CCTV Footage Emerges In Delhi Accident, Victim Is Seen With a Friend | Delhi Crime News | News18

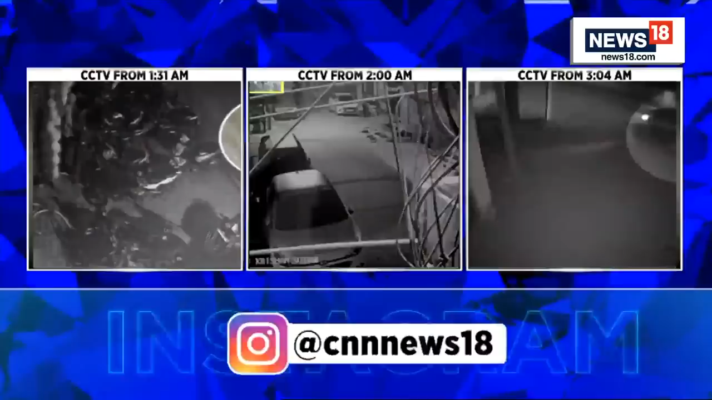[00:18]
That is what we are showing you on your screens right now.
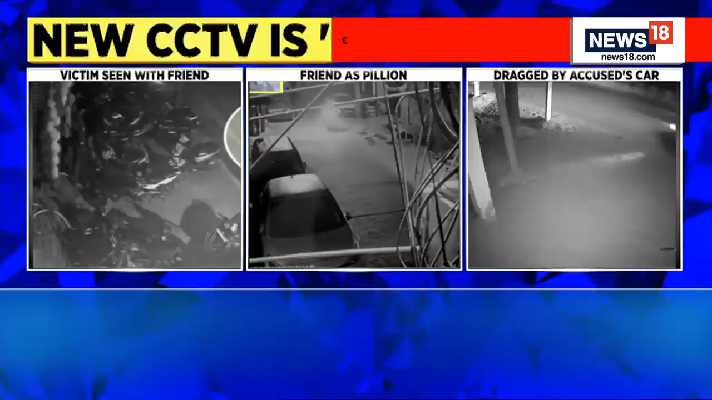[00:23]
Now the latest information is, as per the CCTV footage, is that there was a friend who was reportedly with the woman before she was mowed down by the car and dragged for about 10 to 12 kilometers.
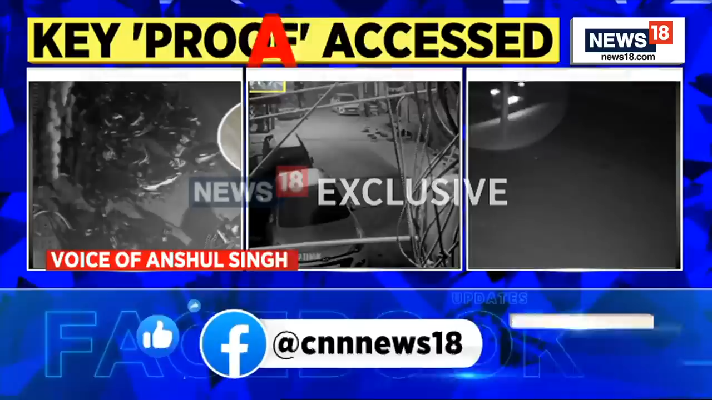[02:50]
And this actually tells, in this footage, we could actually see both the vehicles, the vehicle of the victim and the vehicle of the accused in the CCTV visual.
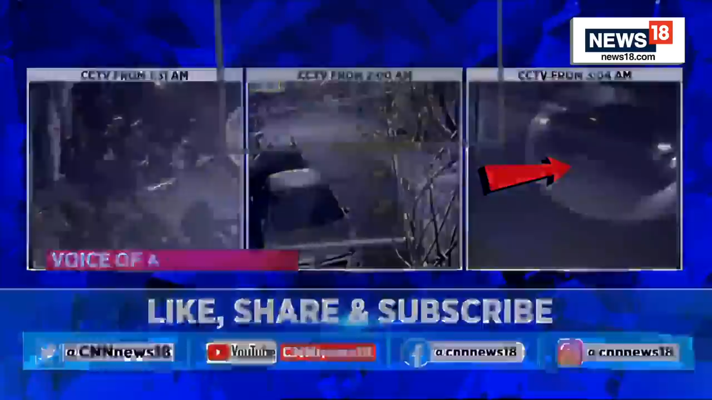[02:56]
So yes, this is a very incriminating fact that has come to the fore. This is going to lead the investigation into a new direction altogether. If you see that the manner in which initially the accused had said that it was just an accident.